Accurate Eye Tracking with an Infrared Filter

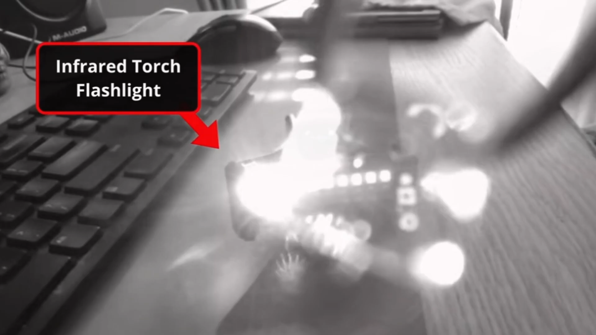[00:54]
which are designed to reduce infrared light to get a better picture tone. To install this filter, you just need to attach it to the front of the lens of your IR camera.